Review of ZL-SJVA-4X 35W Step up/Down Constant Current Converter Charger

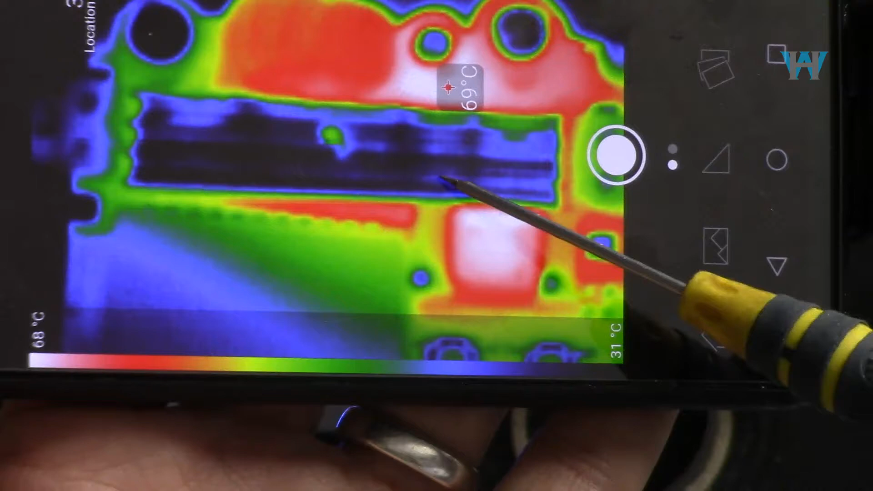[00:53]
On screen: spot 69°C, scale top 68°C, scale bottom 31°C
In between, also, from time to time, I'm going to show you the thermal image and see which part of the module is getting hot the most. Also, we're going to have a look at the ripple level in the output signal.
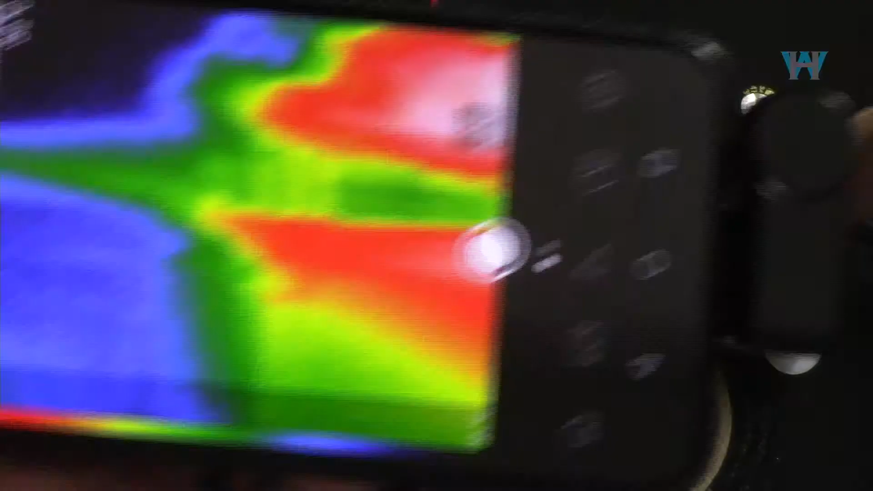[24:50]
Let me show you the thermal image of the module.
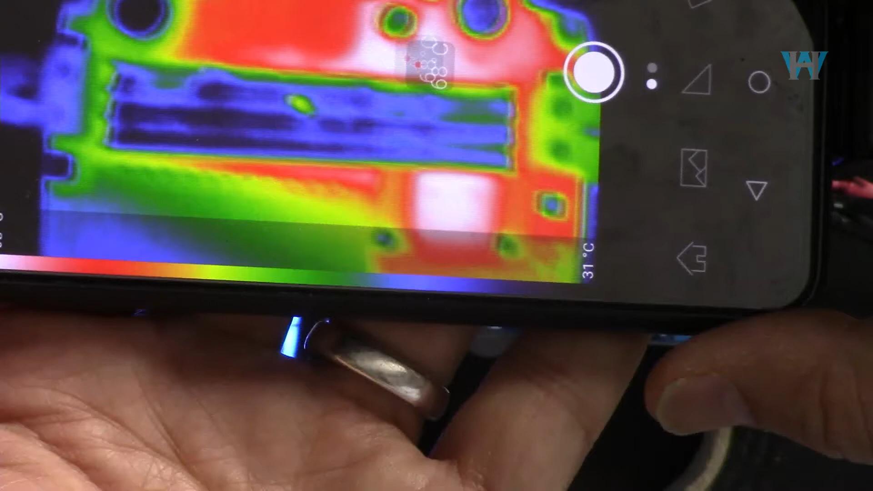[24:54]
As you can see, the heat
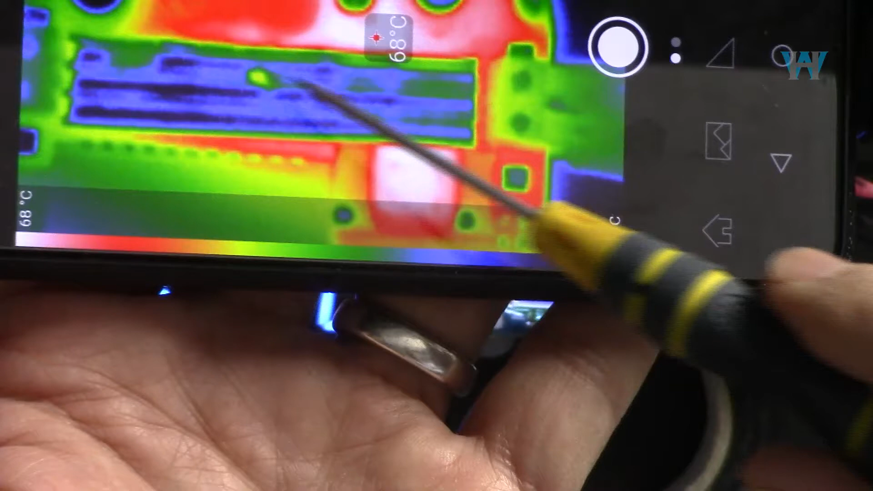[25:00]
On screen: spot 68°C
the heatsink is the coolest part, and on the right side is the hottest spot, 68 degrees Celsius.
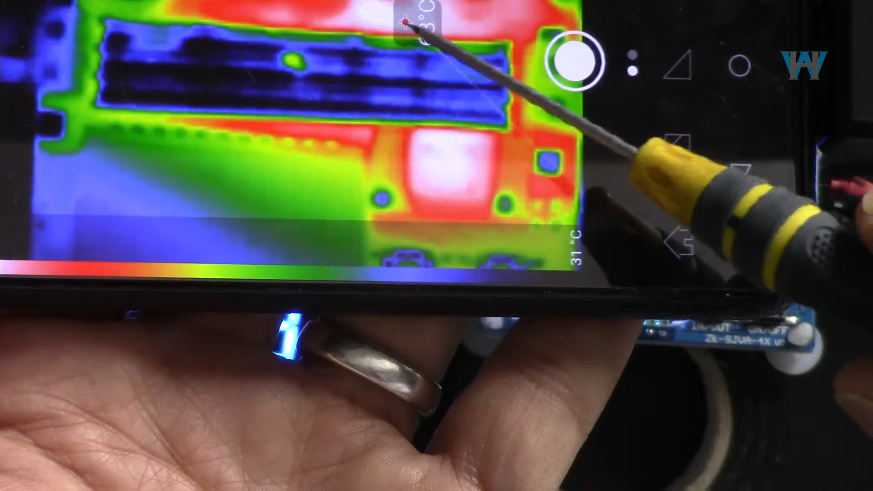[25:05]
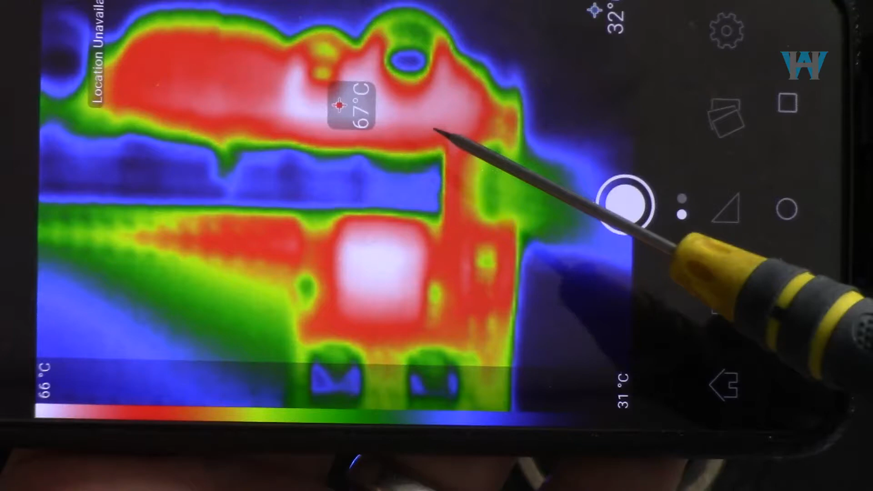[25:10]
On screen: spot 67°C, scale top 66°C, scale bottom 31°C
It's very cool, and this side is hot, and the other side is 69 degrees Celsius.
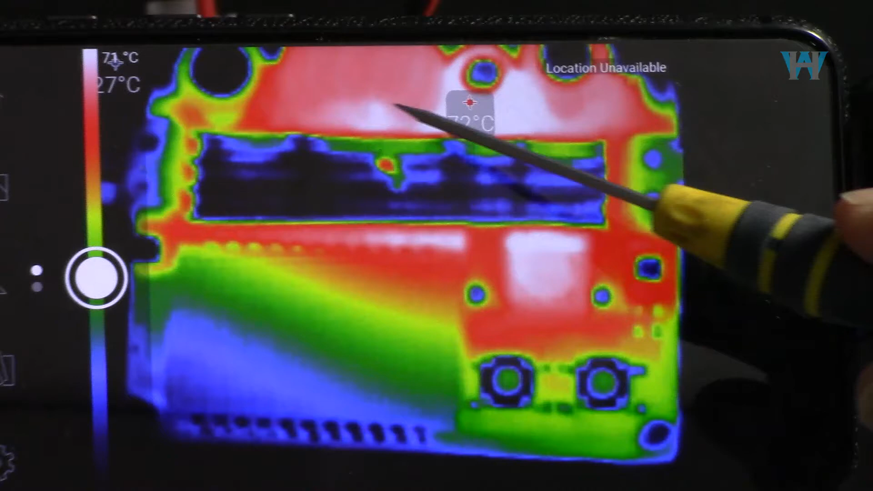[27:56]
At this point, beside the capacitor, is 72 degrees Celsius, right at this spot,
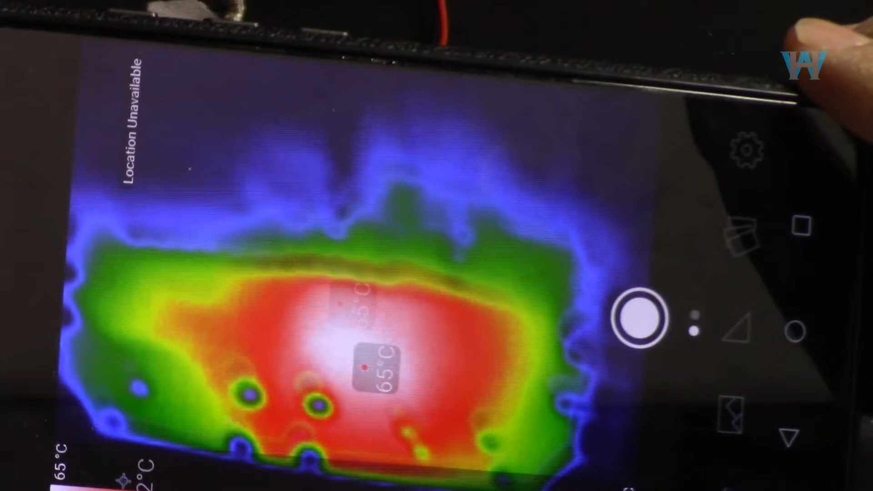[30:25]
On screen: scale top 65°C
And around the module, it is 65 degrees Celsius.
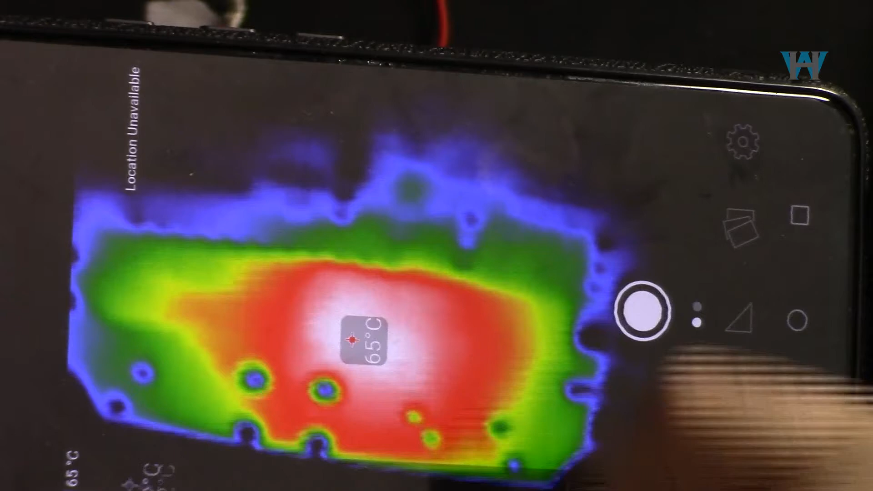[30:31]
On screen: spot 65°C
Exactly, if I put my screwdriver, you will see that this is the hottest spot.
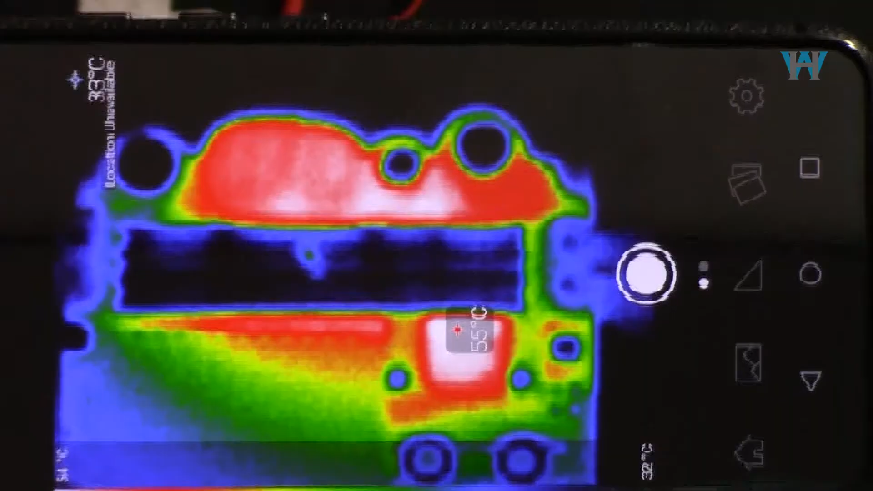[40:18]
On screen: spot 55°C
And here is a thermal image that I have,
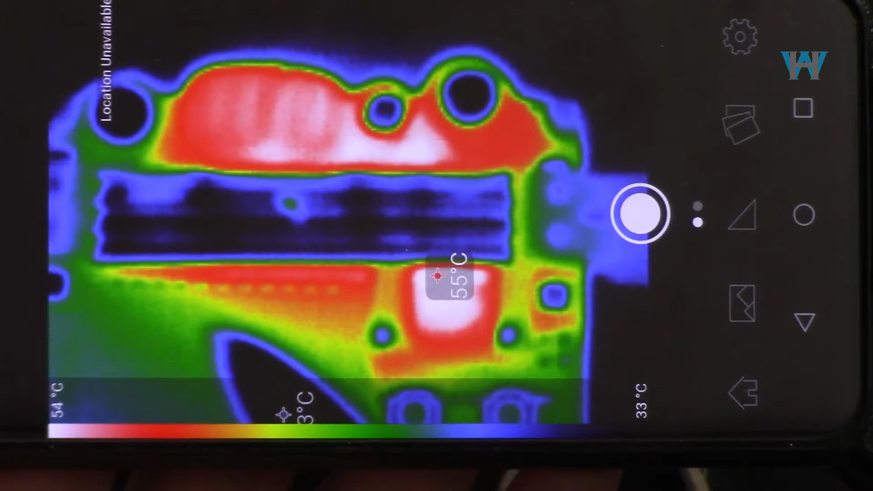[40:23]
On screen: spot 55°C, scale top 54°C, scale bottom 33°C
and the hot spot is this arrow, the tip of my pen, which is that inductor. That's the hot spot, which shows 55 degrees, very normal.
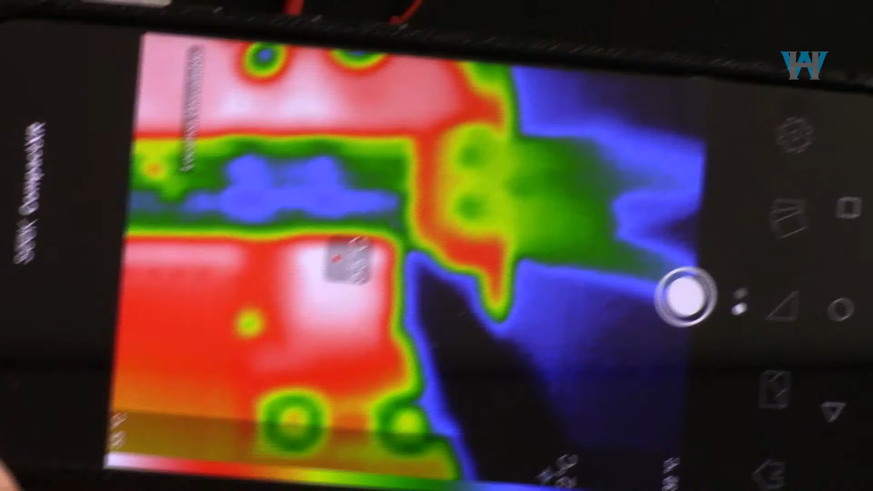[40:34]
And with 2.8 ampere and 12 volts, efficiency is 87.2%.